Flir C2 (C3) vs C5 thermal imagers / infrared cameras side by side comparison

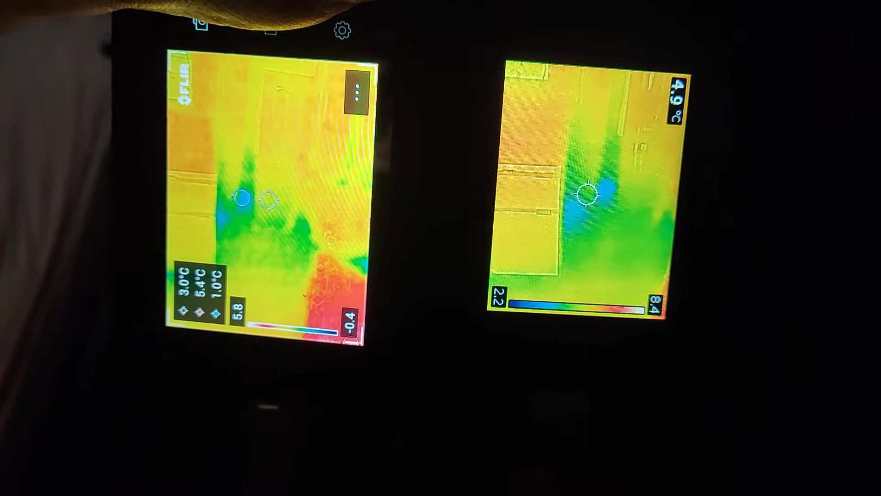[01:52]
a bit sharper but for me as a home inspector that give me nothing extra. Same temperature, same thing, a bit sharper.
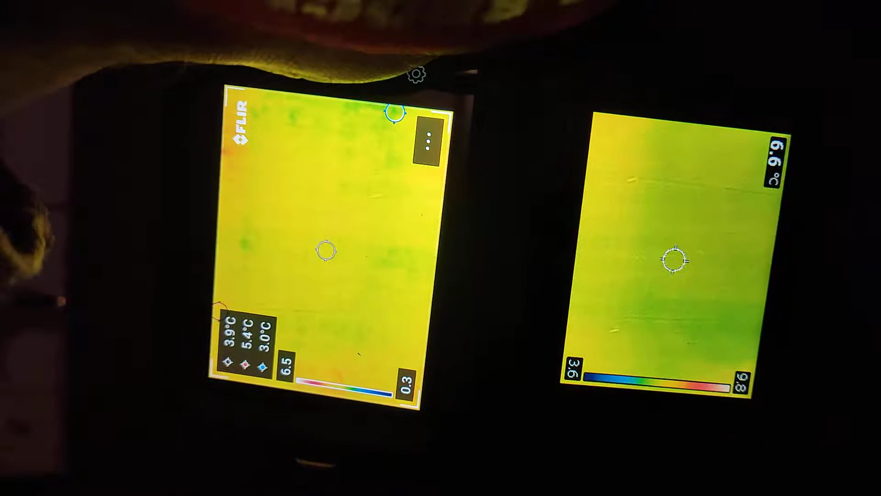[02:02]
On screen: min 3.0°C
If it's the same price, yeah, definitely I'm taking C5.